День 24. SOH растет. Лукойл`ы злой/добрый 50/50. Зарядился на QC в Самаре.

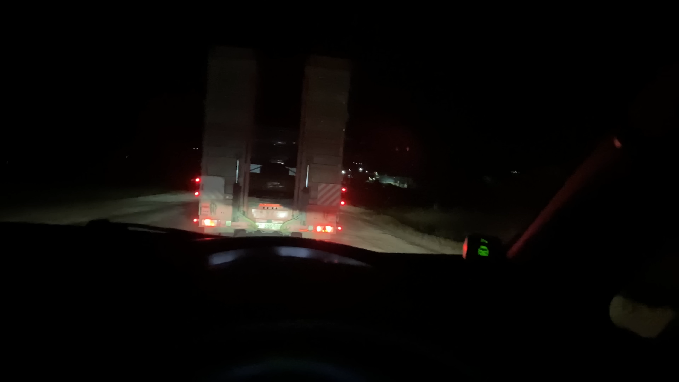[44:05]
В общем, даже те, кто меня облетал там на огромной скорости, вот мы тут все вместе сейчас тащимся по вот этой вот просто жести. Камера, наверное, как обычно, передает какой-нибудь идеально ровный асфальт. Ничего подобного. Здесь просто вот на 20 км в час калашматит так, что просто ужас, ужас. Оооо.
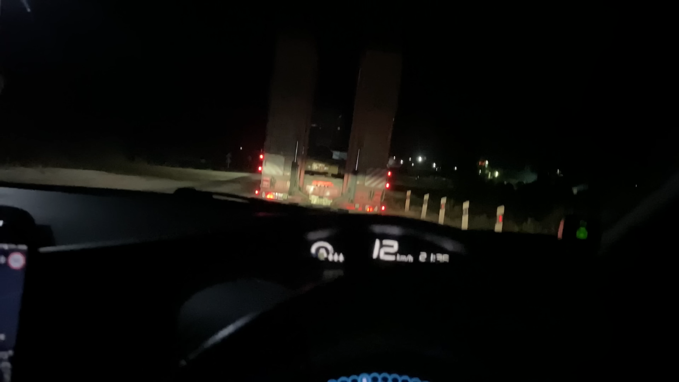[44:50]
Ооо. Ооо, да. А вот так камера снимает ровный асфальт. Попробуйте сравнить.